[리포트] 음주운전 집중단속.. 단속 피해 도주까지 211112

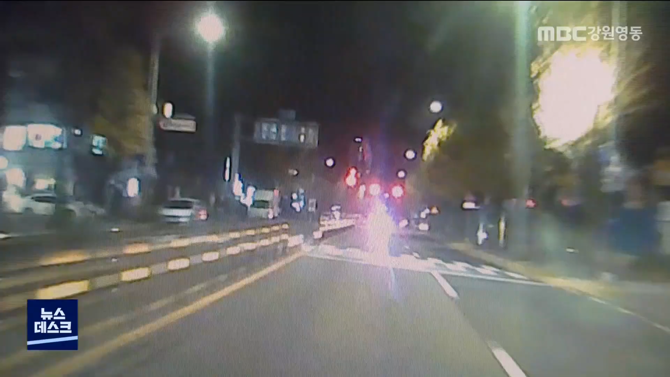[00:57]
2, 3km가량 이어진 추격전 끝에 트럭 한 대가 멈추고 운전자가 내립니다.